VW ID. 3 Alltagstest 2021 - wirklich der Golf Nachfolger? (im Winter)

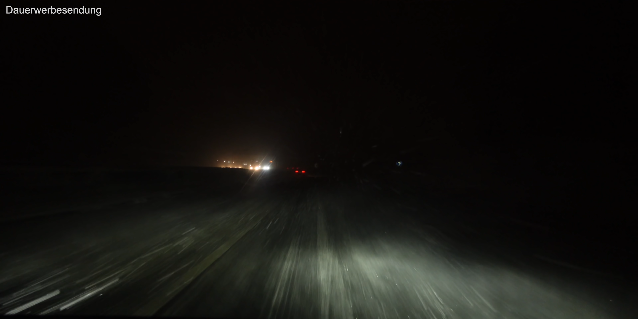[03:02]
da sie vor dem Fahrzeug einen zu großen Bereich ausleuchtet und in der Ferne ein bisschen schwammig daherkommt.